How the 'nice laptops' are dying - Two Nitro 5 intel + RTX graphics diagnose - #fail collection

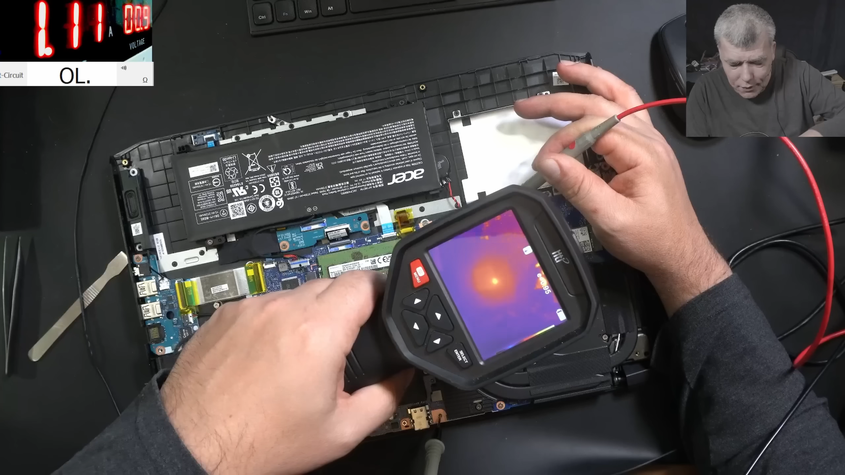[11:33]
Check that the chipset is hot in one corner. You can see it? Yeah. Yeah, I'll take a nice picture and I'll send it to the customer. Yeah, that sucks. Always it will happen.